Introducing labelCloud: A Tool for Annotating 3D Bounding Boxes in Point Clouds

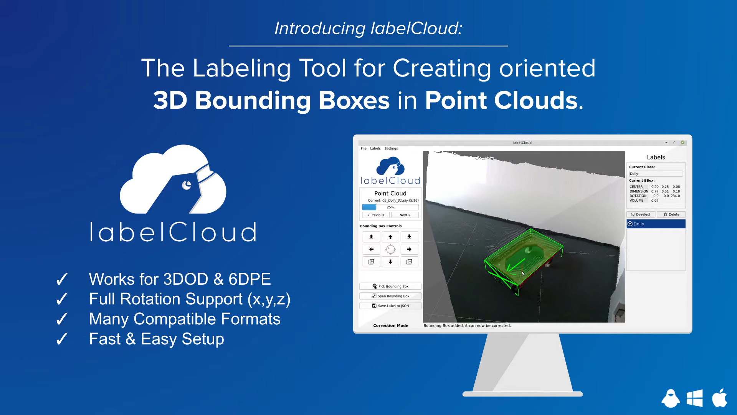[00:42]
thus supporting both depth cameras and lidar sensors. The created bounding boxes can be exported in four different label formats. LabelCloud works on all common operating systems and is easy to install. We created LabelCloud due to the lack of suitable tools that support both.
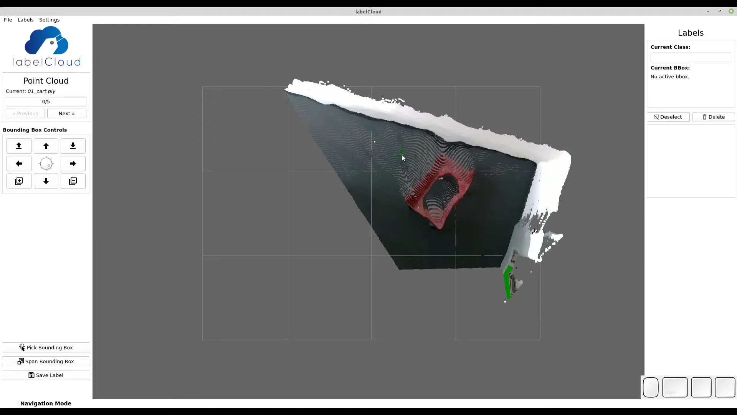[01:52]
You can navigate inside LabelCloud by holding the left mouse button and rotating the point cloud
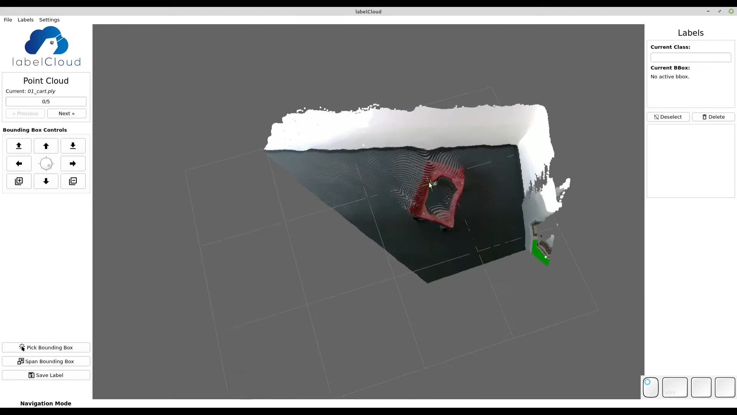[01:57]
or holding the right mouse button and translating the point cloud.
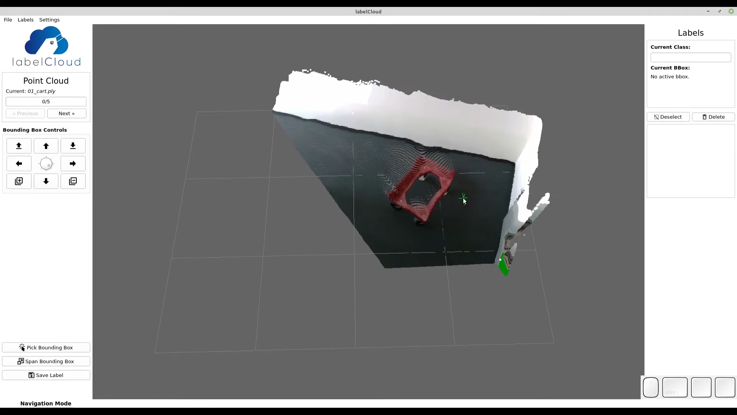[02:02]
The zooming works by using the mouse wheel or scrolling.
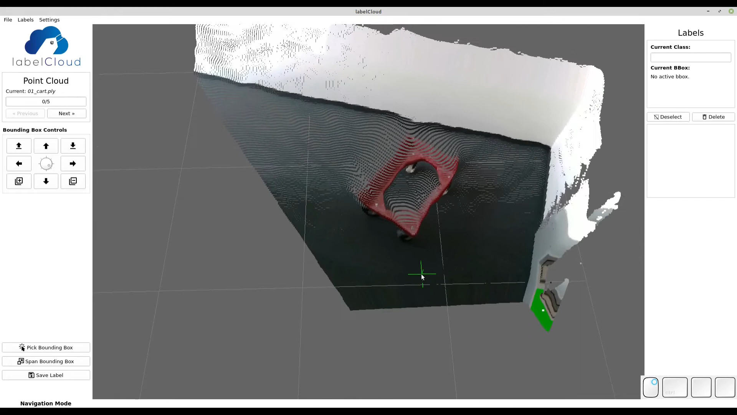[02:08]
LabelCloud offers two different modes for creating bounding boxes. The first one is the picking mode.
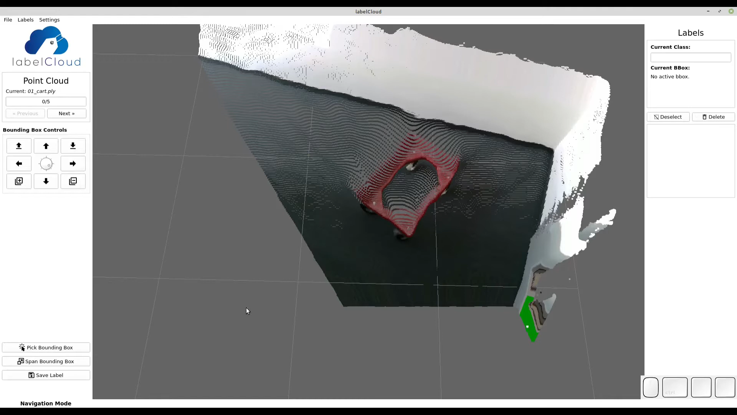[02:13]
To activate the picking mode, click pick bounding box and simply move the curve above the object of interest.
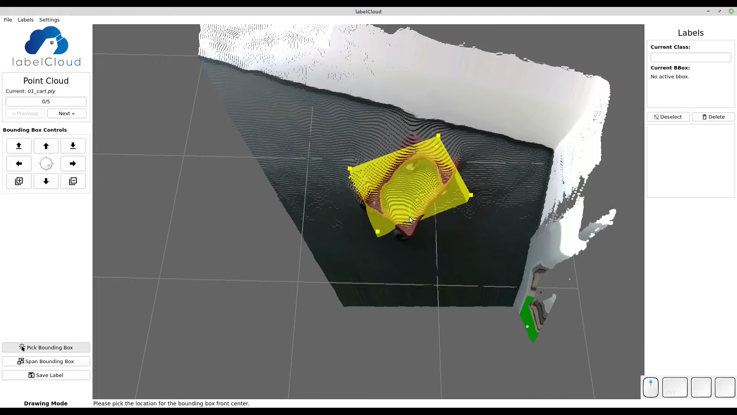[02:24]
Use your mouse wheel to adjust for the rotation of the object and once the preview covers the object, simply click with the left mouse button. Now it's possible to further correct the parameters of the bounding box by using the buttons on the left hand side of the screen. With the arrows you can translate the bounding box in the xy plane. The orientation is always your perspective on the bounding box. With the top left and right button you can lift the bounding box up and down. The plus or minus buttons increase or decrease the size of the bounding box.
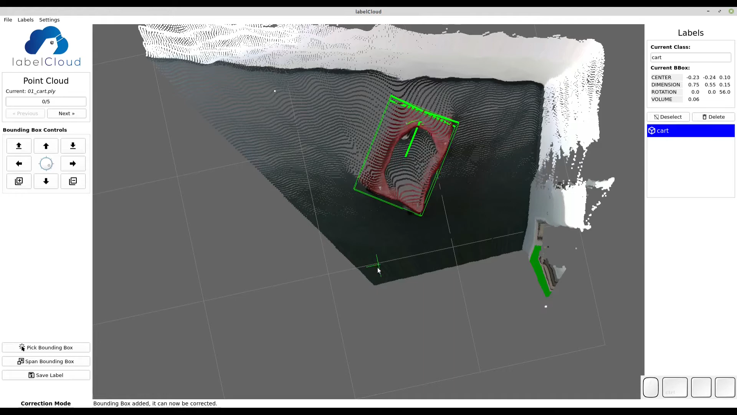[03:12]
Use W, A, S, D for translating, Q and E for lifting and Y and X for rotating. Also you can use the mouse to manipulate individual dimensions. Simply hold your cursor buff on side and then scroll. With that you can push or pull that side into the bounding box. To load the next point cloud simply click next.
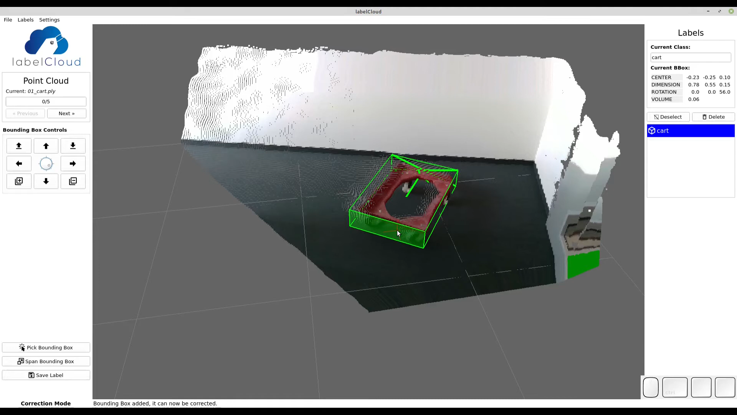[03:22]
The generated label will be automatically saved in the label folder.
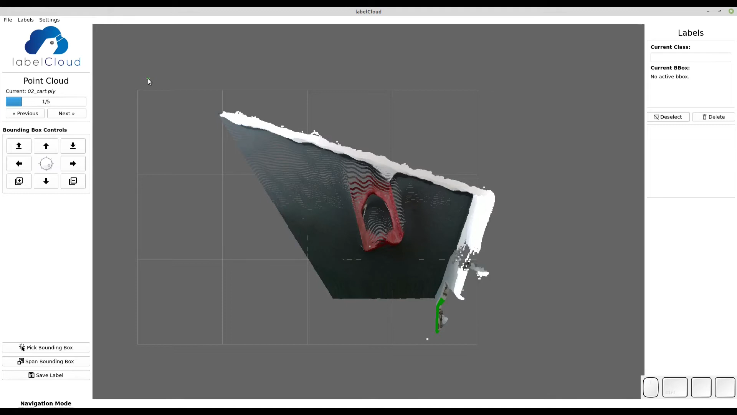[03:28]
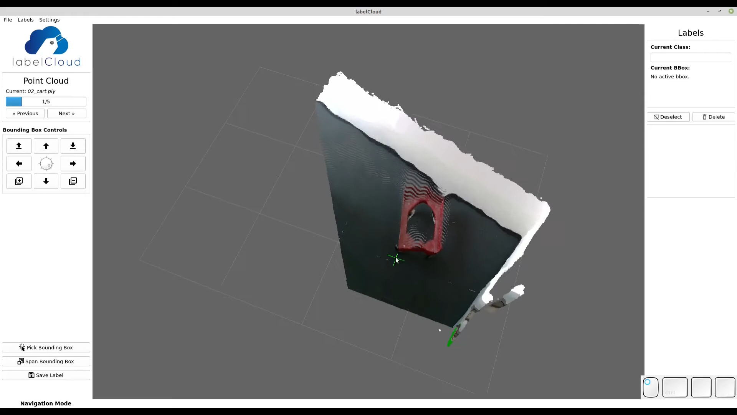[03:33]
The second label method is called spanning mode. It allows to iteratively span a 3d bounding box by selecting vertices. First you can select any vertices from the object. Then you select the second vertices which represents the length of the object. From now on the layer is locked.
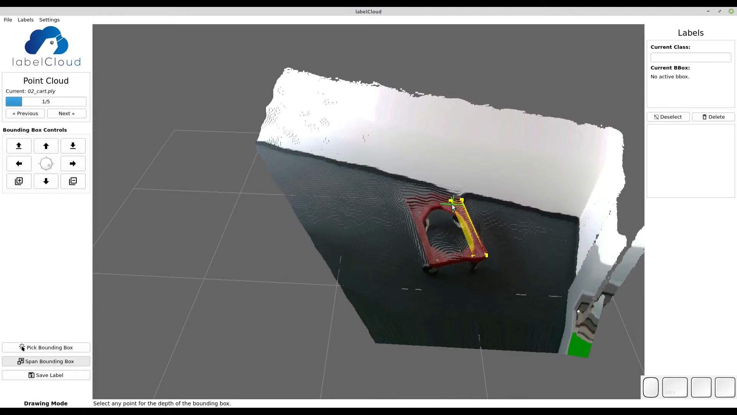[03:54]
You can select any point that represents the width of the object. The last point is for calculating the height of the object. Thus you can select any point in the point cloud that is on the same height as the object height.
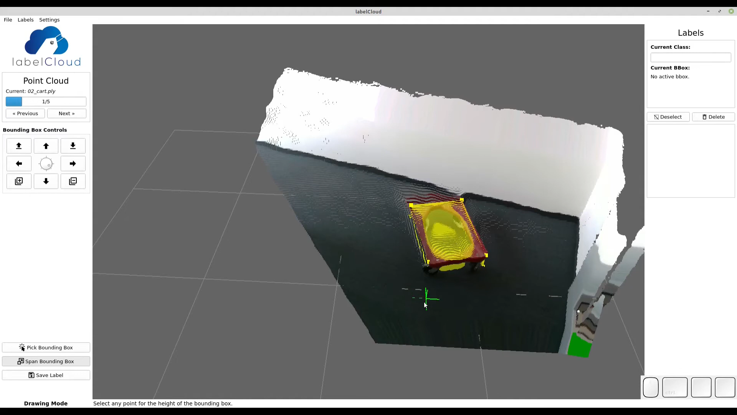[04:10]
Here you simply select the floor. LabelCloud then automatically generates the bounding box for you based on the points that you have selected.
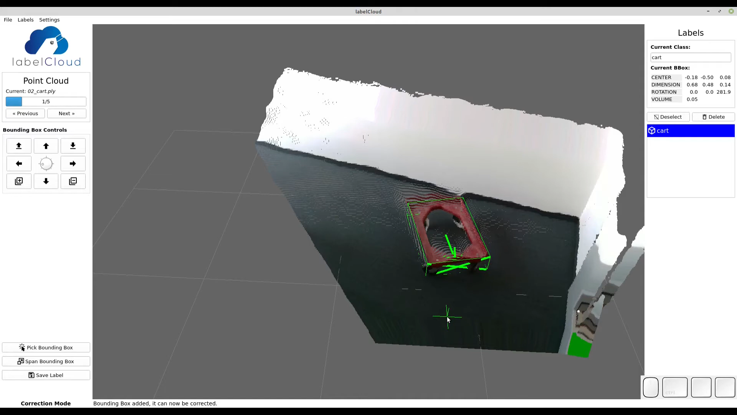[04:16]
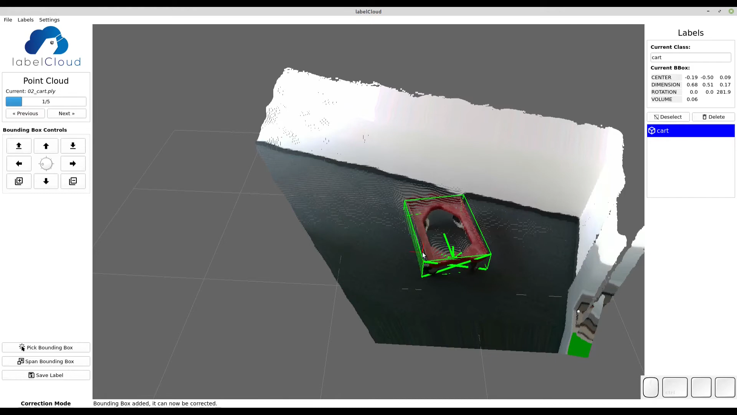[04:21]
The next point cloud shows an object that is also rotated around the Y axis.
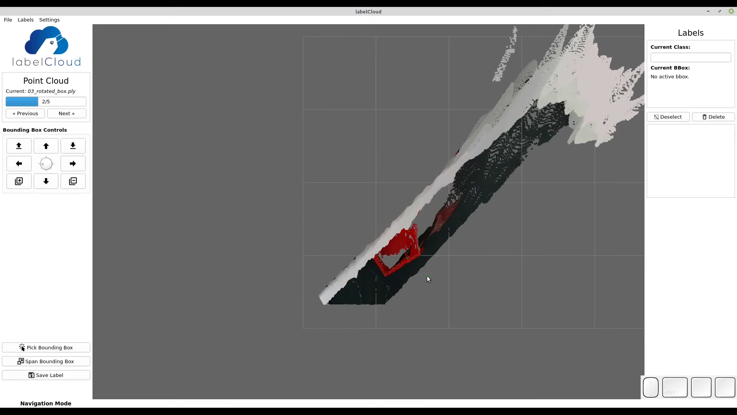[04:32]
LabelCloud also supports the annotation fully rotated objects meaning also X and Y axis. To activate this mode go to labels and deselect Z rotation only mode.
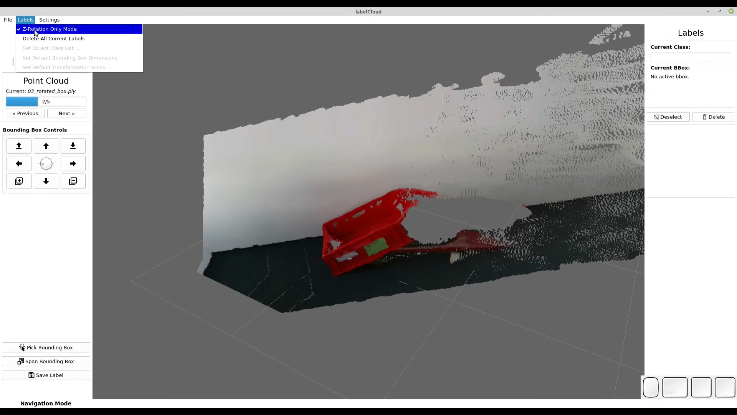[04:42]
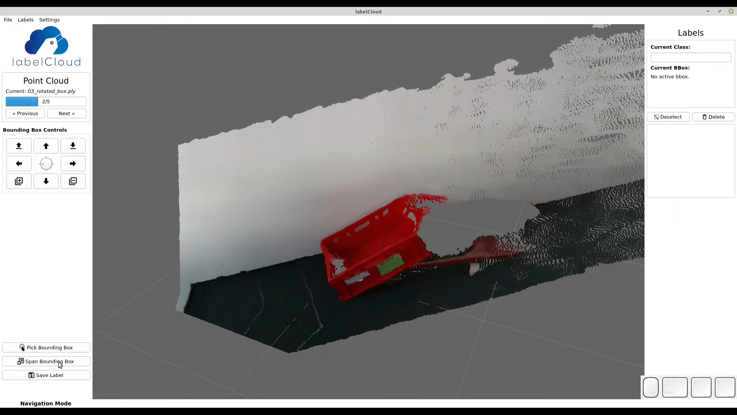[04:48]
Now it's recommended to use a spanning mode as it also covers for the Y rotation. You can simply label like before select the vertices then the width and finally the height and it will create an initial draft of the bounding box.
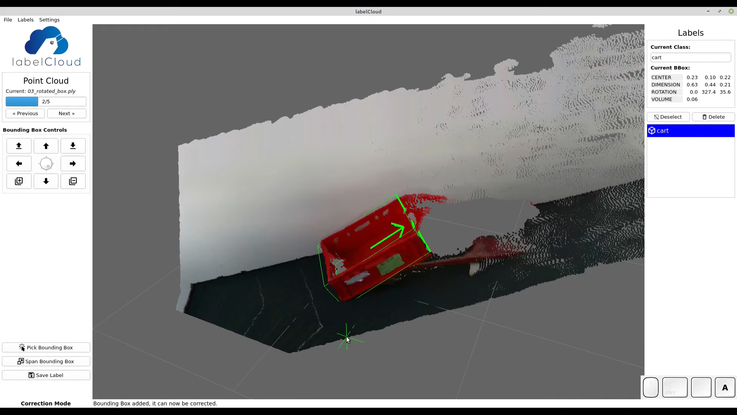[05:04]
Now you can adjust all the rotations by using C and V for Y rotation and B and N for X rotation. You can also rotate the bounding box using the mouse. Simply hold Ctrl and the left mouse button and you will rotate here around the X and the Z axis.
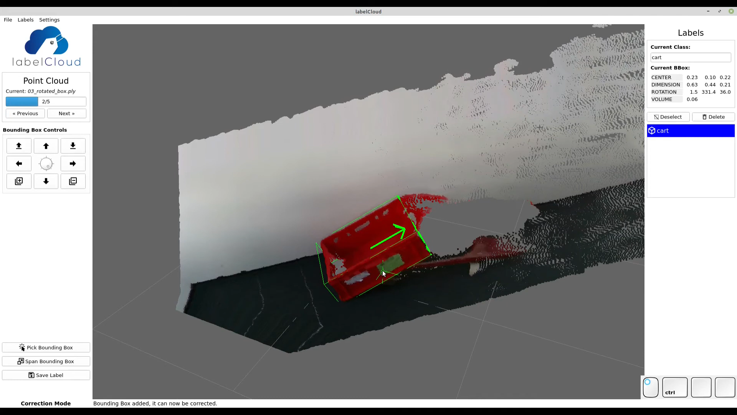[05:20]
It always depends on the perspective. LabelCloud also supports loading of colorless point clouds like generated by LiDAR sensors.
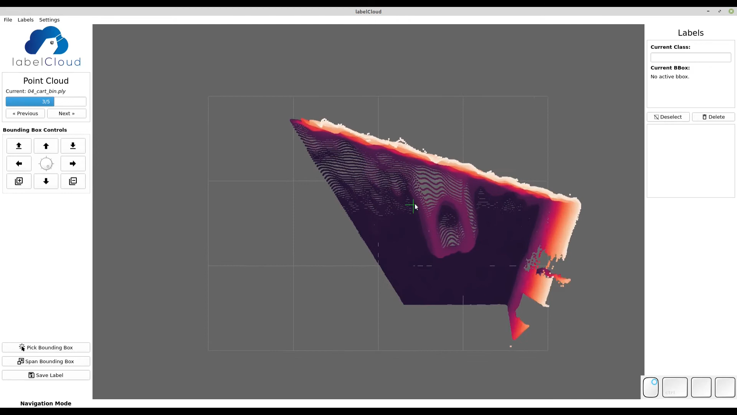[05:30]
Here the points will be colored by the height. The lower the point the darker the color. The higher the point the brighter the color.
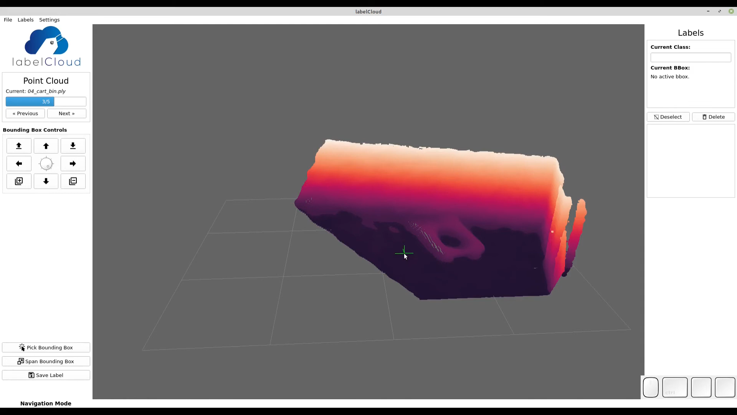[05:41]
You can label just like in the point clouds before.
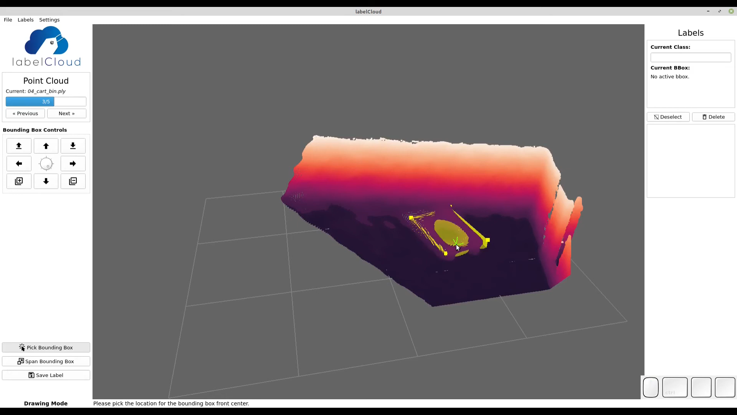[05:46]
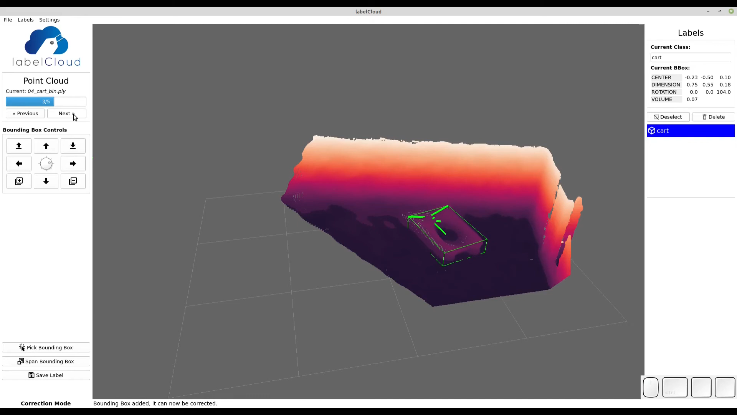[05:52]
A lot of times are point clouds that come from sensors rotated i.e. not aligned with the floor. In LabelCloud the floor is represented by this grid here, which is not parallel to the floor of the point cloud. If you want to align a point cloud with the floor, i.e. the XY plane, simply go to settings and activate the align point cloud feature.
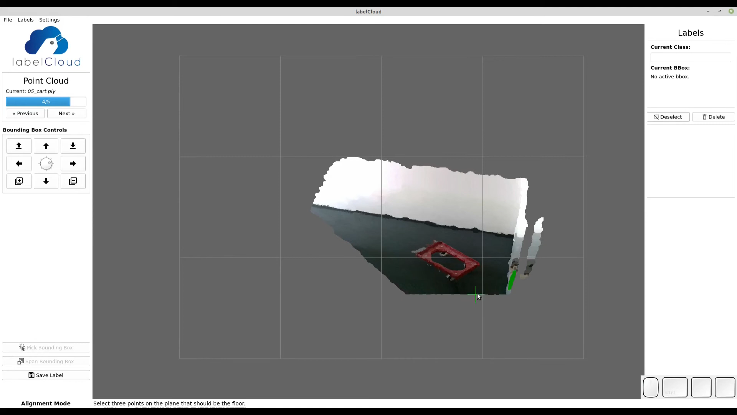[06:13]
Now simply select three points on the floor of the point cloud. It's good if the span triangle is half over half under the floor points.
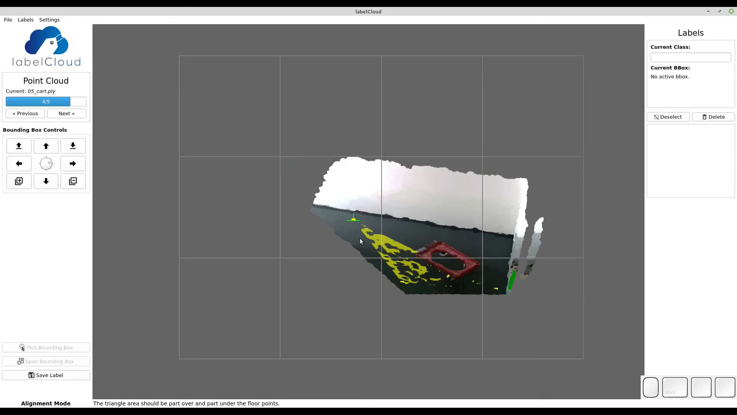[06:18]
LabelCloud will automatically calculate the transformation and rotate the point cloud so that it's parallel to the floor.